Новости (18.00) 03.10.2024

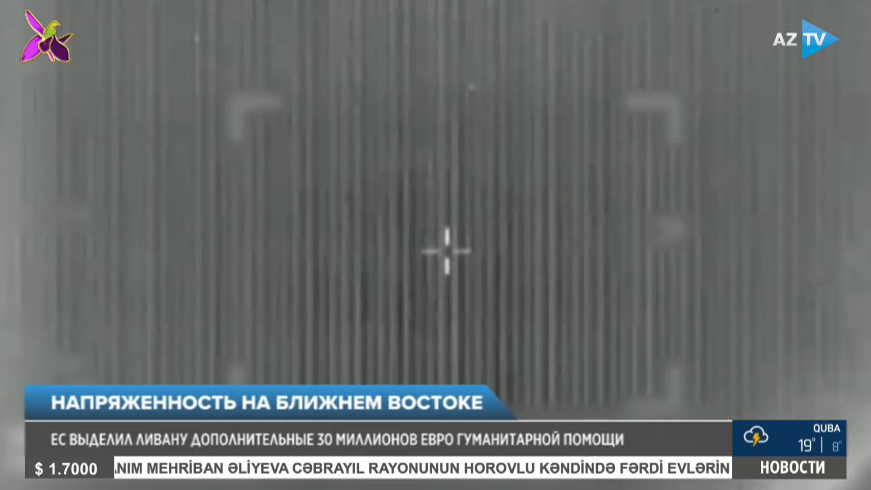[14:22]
Израильская армия нанесла авиаудары по зданию Мерии в городе Бинджбейль на юге Ливана.
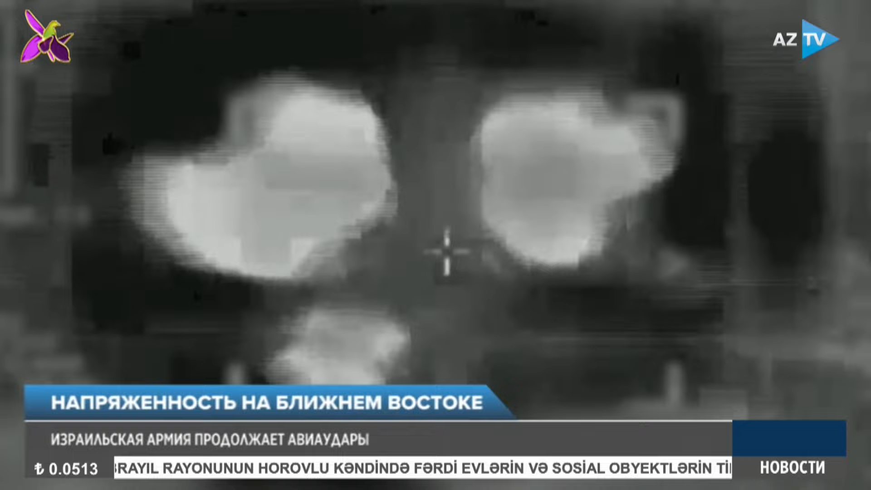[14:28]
В результате погибли 15 человек. По информации Сил обороны Израиля, это были боевики Хэзболэй, а здание использовалось для хранения боеприпасов.